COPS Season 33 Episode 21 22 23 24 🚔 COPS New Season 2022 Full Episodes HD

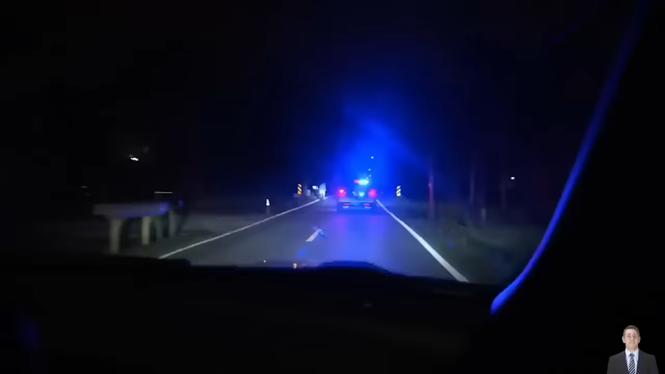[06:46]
My partner just checked out with a bicycle, probably has no light.
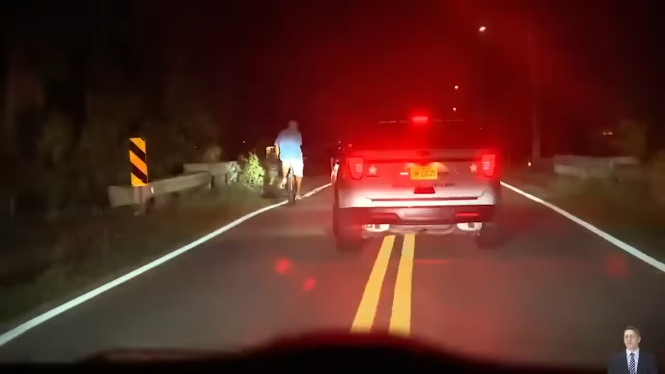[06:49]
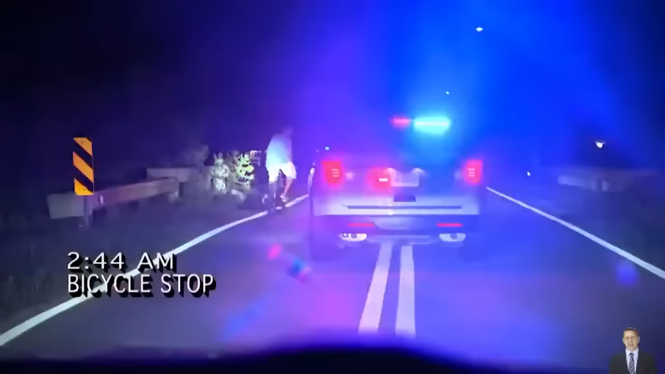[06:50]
So I'm gonna go ahead and back him up and see what's going on with that.